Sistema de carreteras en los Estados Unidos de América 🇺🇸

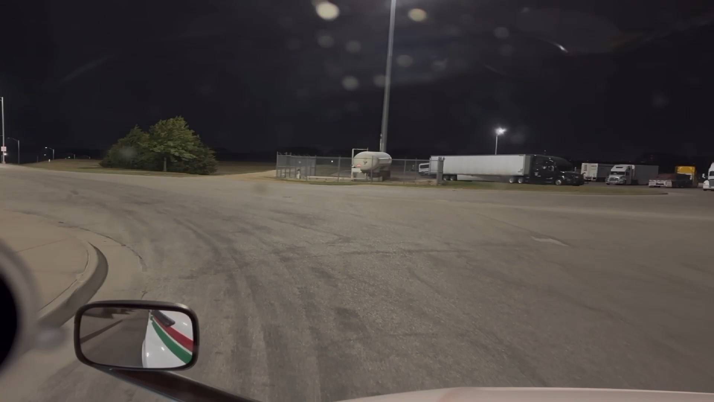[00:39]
Ahora sí, vamos saliendo. Mira cuánta raza hay aquí durmiendo. Toda esta gente durmiendo. Y nosotros acá ya saliendo. Hay mucha gente que ya le toca su descanso y a otros que nos toca pues el trabajo. Vamos a agarrar ahí para Topeka. Fuímonos a las 5:30 de la mañana.